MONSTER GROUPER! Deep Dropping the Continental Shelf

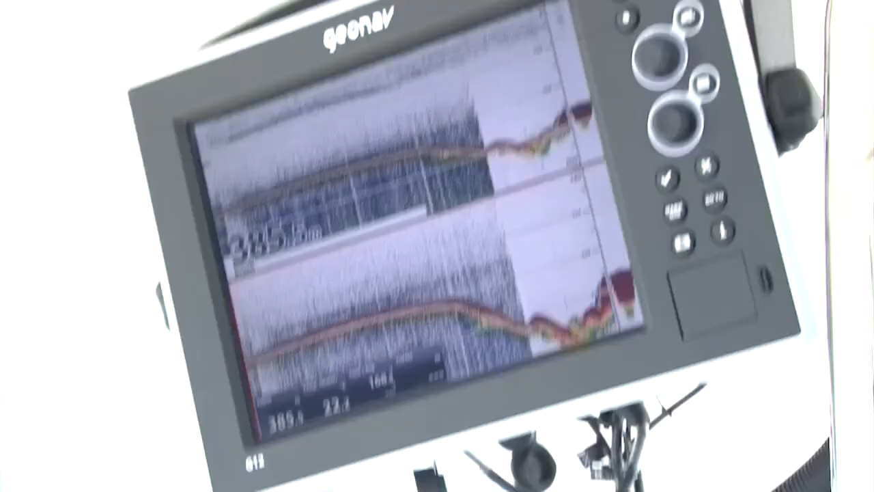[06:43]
You can see that ledge coming up there.
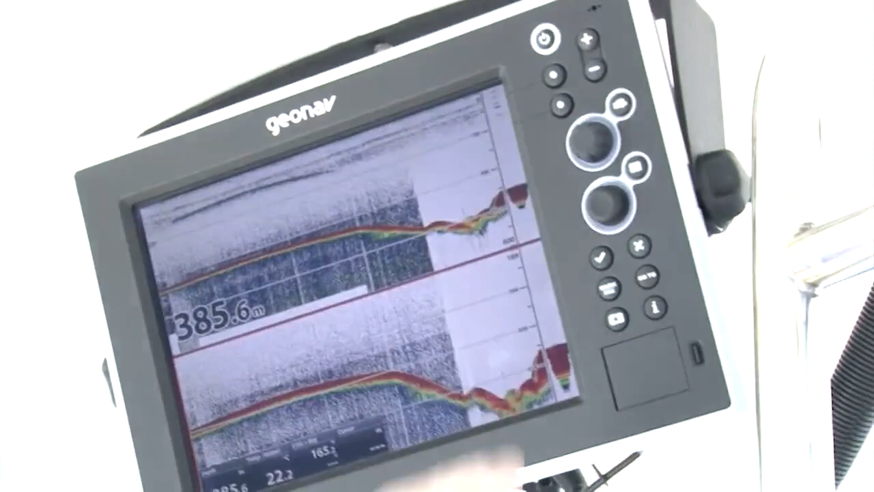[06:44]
On screen: depth 385.6 m
That's the pressure point. The current will be hitting the ledge, so that's where a lot of those fish will be sitting.
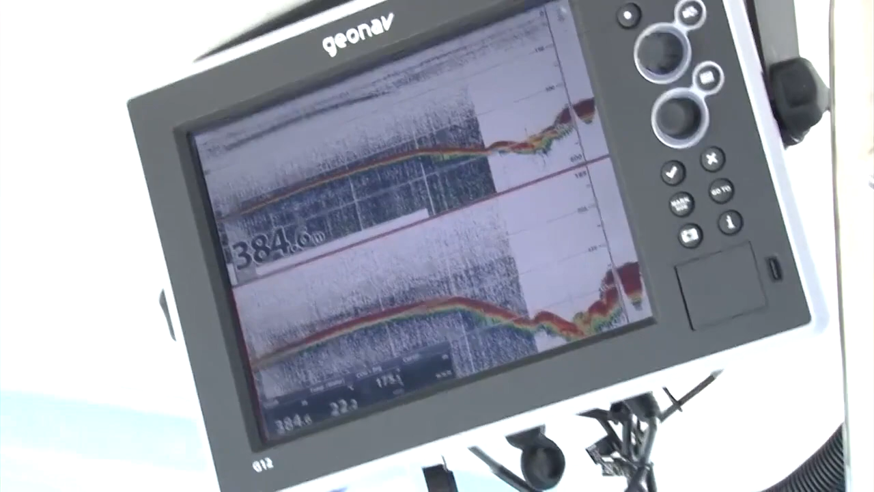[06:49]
On screen: depth 384.6 m
Then it comes up and there's a ledge here and you can see there's a little bit of life just starting on the bottom there.
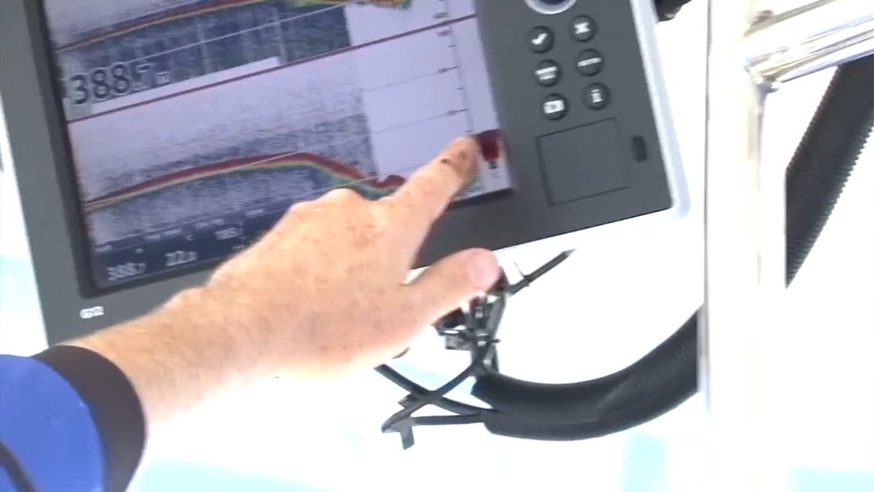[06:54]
Bearing in mind that we are in 430 meters of water,
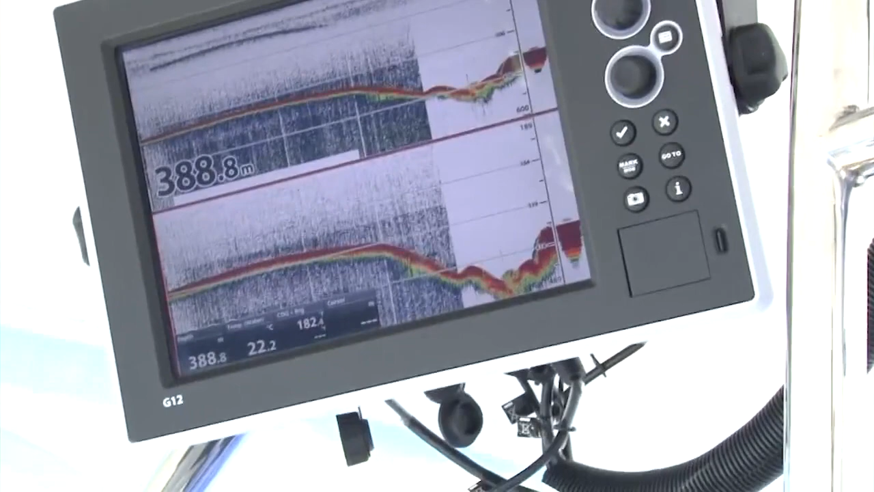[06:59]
On screen: depth 388.8 m
so you won't have big showings of fish and that's the key really.